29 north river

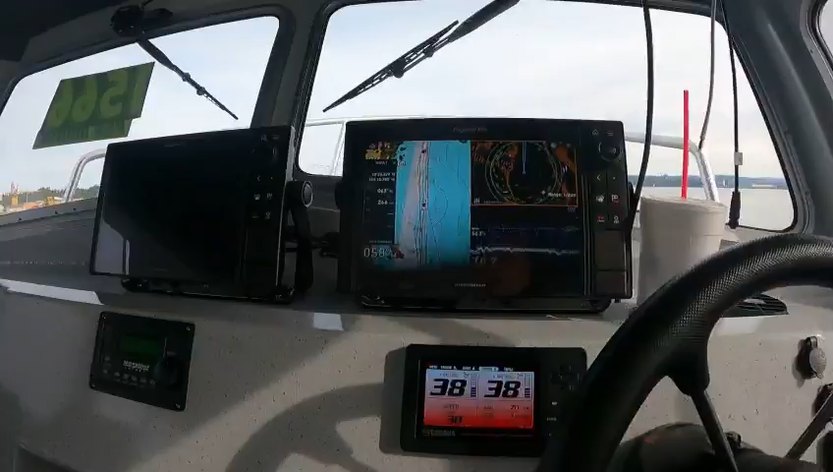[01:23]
Love the display. Okay, like right here, I'm gonna just hold, oh, here's good, 65 degrees.